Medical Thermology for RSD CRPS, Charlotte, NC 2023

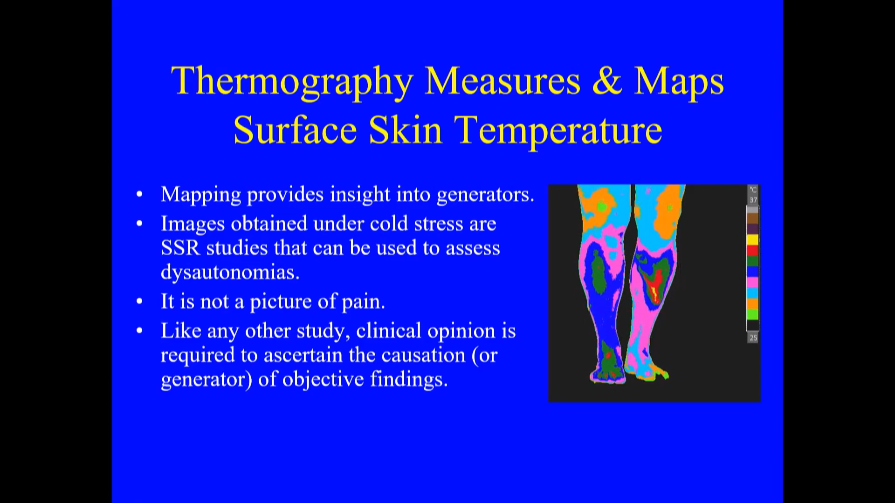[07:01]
And we've been about that, for instance, the day I started my practice. What's generating this response? Why do you have this? You can say, I have this because I broke my leg, but guess what? That may not be why you have this.
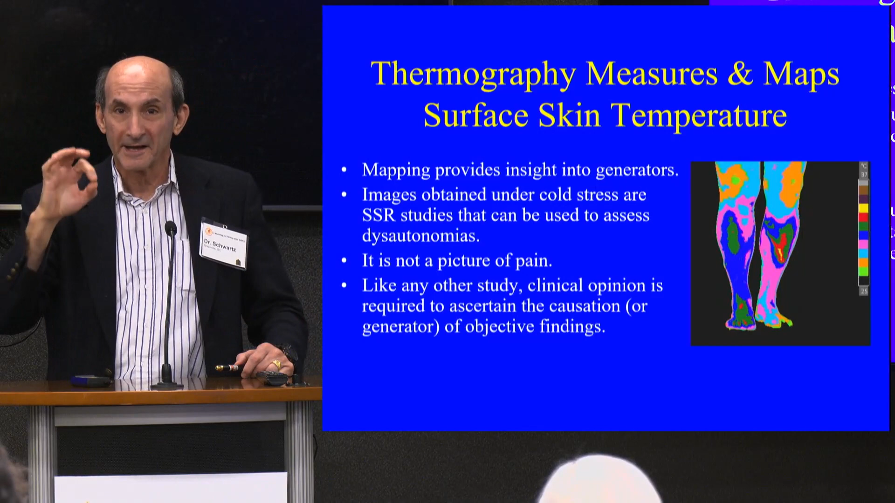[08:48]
I can see that. Now I don't have to go through 20 things that might be generating it. I actually have a concept of what might be causing it. Does that make sense? We're so good. If I talk where it doesn't make sense, just say, hey, you know, you're doing it, okay? So images obtained under cold stress are just what we call cold presser tests, are studies that can be used to assess dysautonomia.
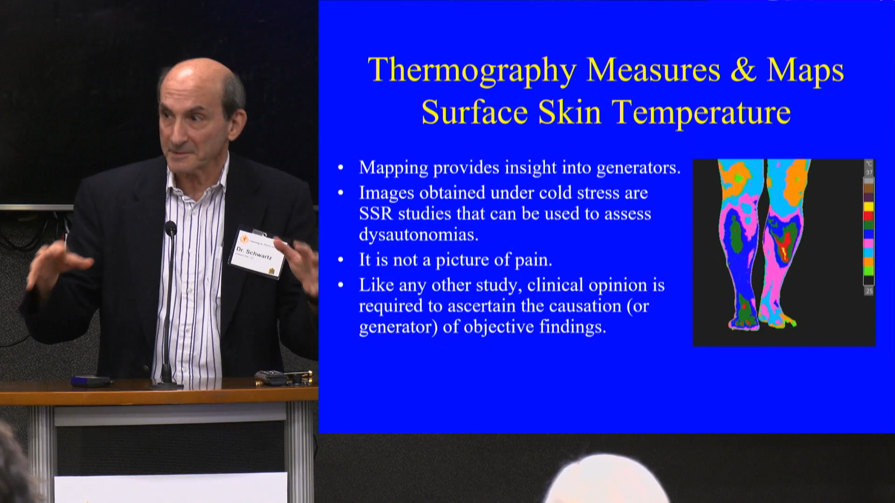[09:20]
it's called a cold presser test. It has nothing to do with thermal imaging. It has nothing to do with CRPS. But if I've done that to you, and I'm measuring you on thermal imaging, and you don't equilibrate, there's something wrong.
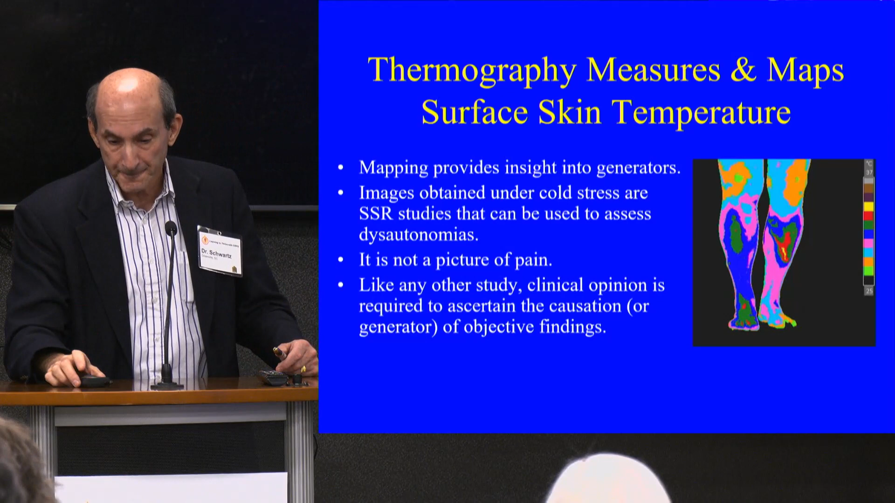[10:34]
Otherwise, it's a thermal finding. You have to be a doctor and do your job and figure out what's generating it, whether it be a CFS leak infection, gadolinium, or anything else. No other test can map the vasomotor cutaneous manifestations of dysautonomia.